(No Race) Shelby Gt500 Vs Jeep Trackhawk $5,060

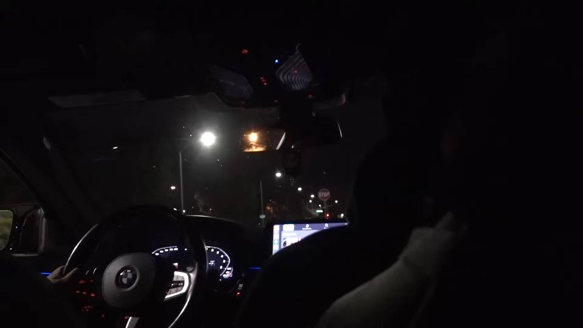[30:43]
behind the starting line. Yeah, how did that nigga get back there?
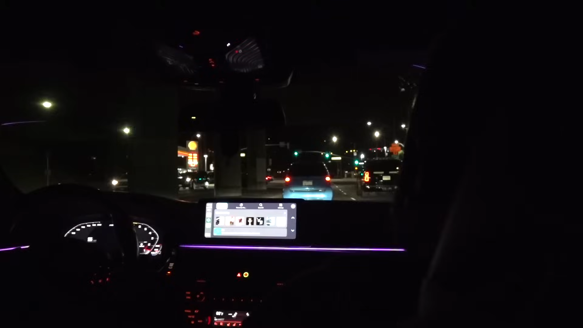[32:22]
Illegal as U-turns. Oh my god. Where are they going? Pull it to the smart car. Well, the ball went in and out. What the fuck is the cop doing?
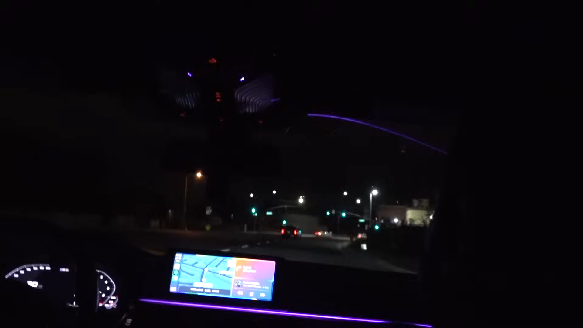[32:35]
Okay, yeah. They all just made right turns in the left lane. Watch out. They all pointed to the Arco, look. Like.